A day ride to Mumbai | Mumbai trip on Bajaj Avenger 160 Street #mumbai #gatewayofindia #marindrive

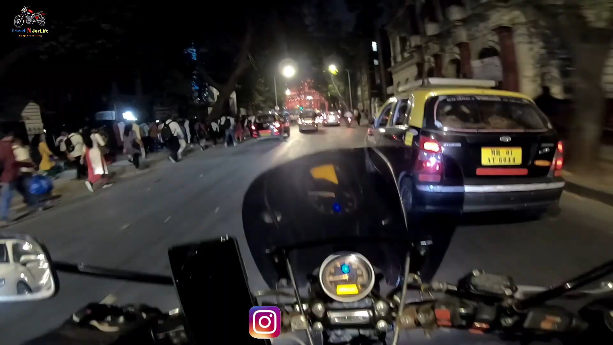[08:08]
in front of the CST station
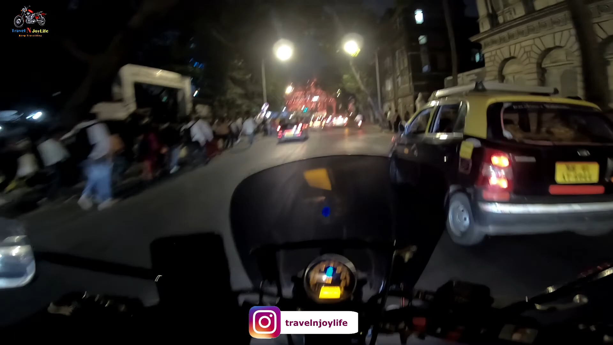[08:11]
And it is looking beautiful in the lighting And it is looking beautiful in the lighting So guys,